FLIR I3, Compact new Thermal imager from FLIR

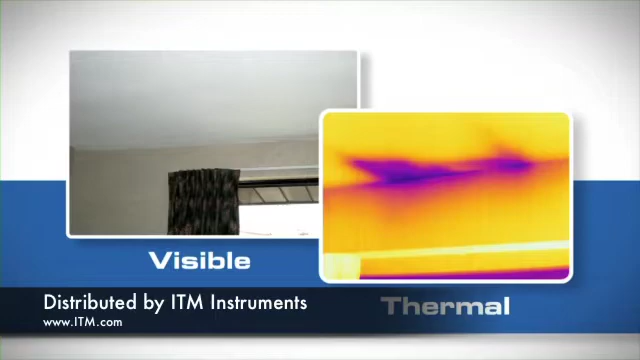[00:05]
take a look at FLIR's new i3.
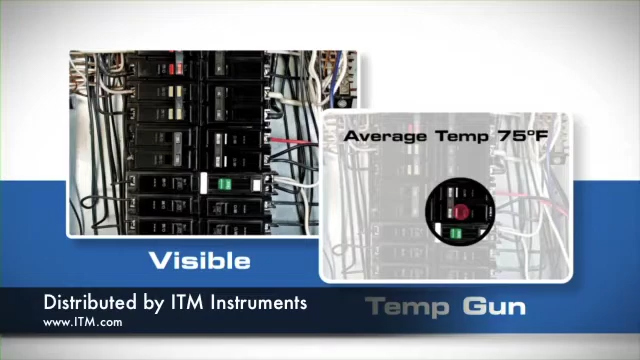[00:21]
the easy-to-use compact i3 gives you the whole picture
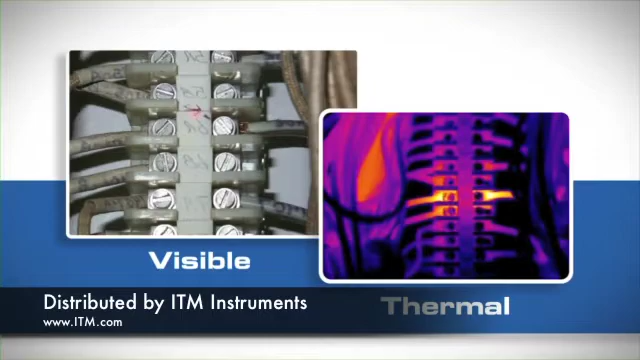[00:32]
Like all thermal cameras, the i3 makes pictures from heat,
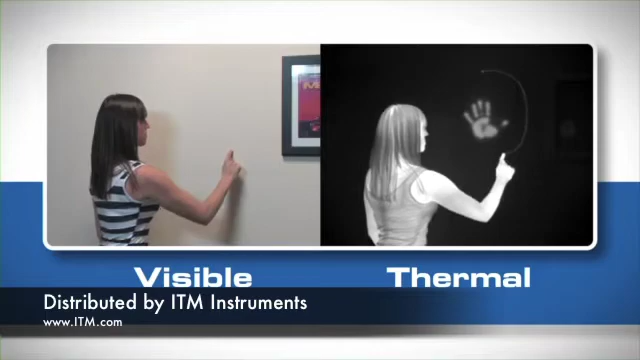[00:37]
not light, creating images from the heat energy that's around you.
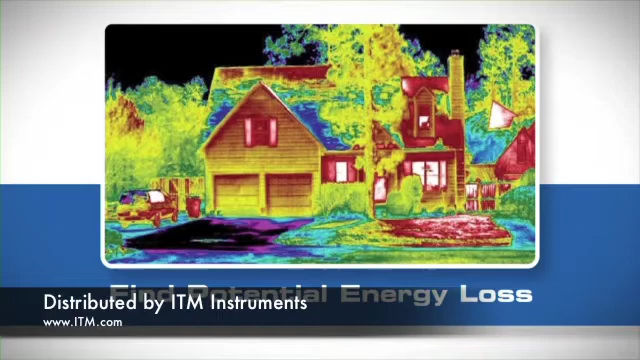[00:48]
including issues with missing or damaged insulation,
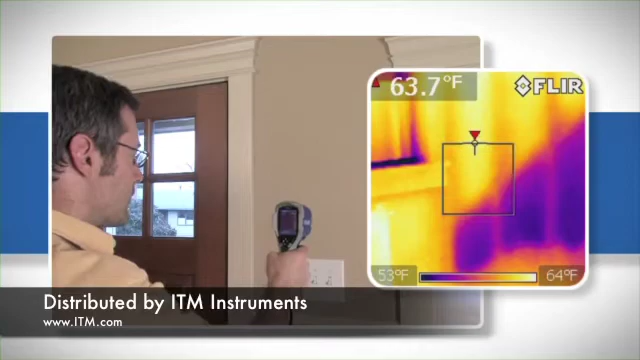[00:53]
On screen: spot 63.7°F, scale top 64°F, scale bottom 53°F
failed or leaking windows, damaged weather stripping around doors,
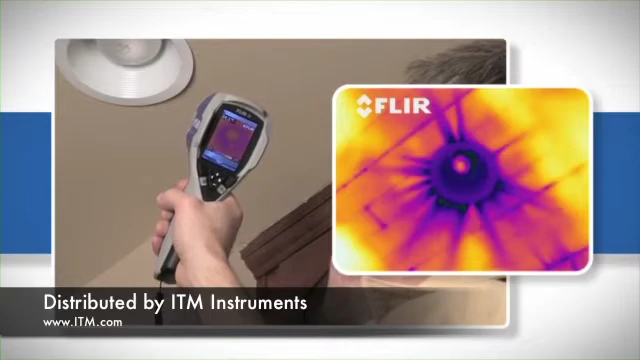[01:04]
The i3 is also an excellent tool for detecting overheating
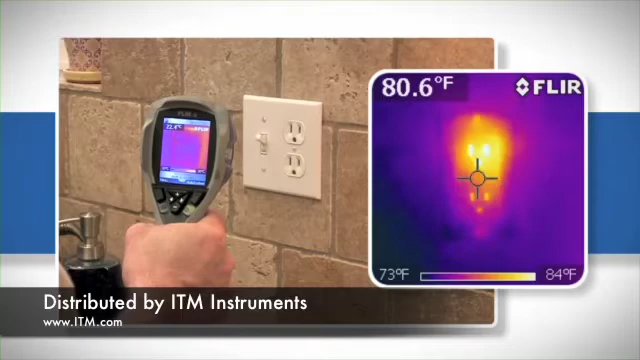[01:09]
On screen: scale top 84°F, scale bottom 73°F
electrical components and alerting you to other heat-related safety issues.
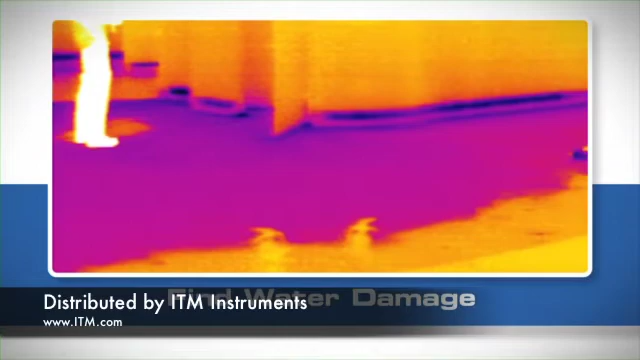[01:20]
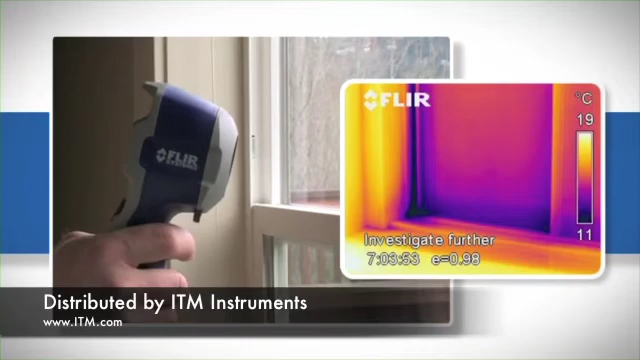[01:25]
On screen: scale top 19°C, scale bottom 11°C
Whether it's around windows or doors with failed flashing, in the roof or walls, or seeping around plumbing fixtures.
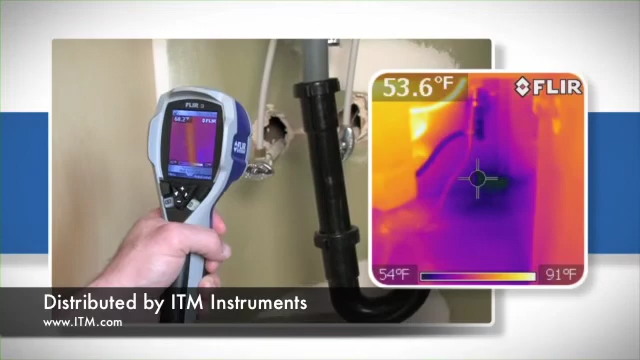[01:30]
On screen: scale top 91°F, scale bottom 54°F
FLIR's i3, finally, a point-and-shoot thermal camera affordable enough for everyone.